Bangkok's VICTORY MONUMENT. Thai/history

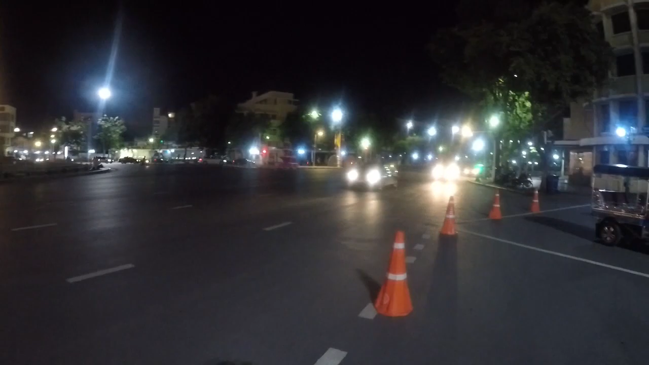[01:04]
Right here at the big main circle of Victory Monument.